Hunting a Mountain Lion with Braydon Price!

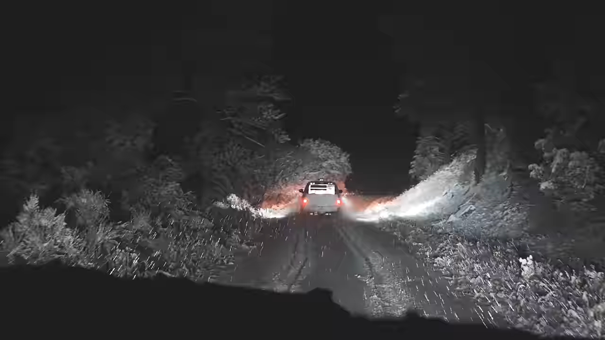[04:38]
Any cat that crosses, he's gonna come across the track first. But we're coming up on a split right now, a Y on the road.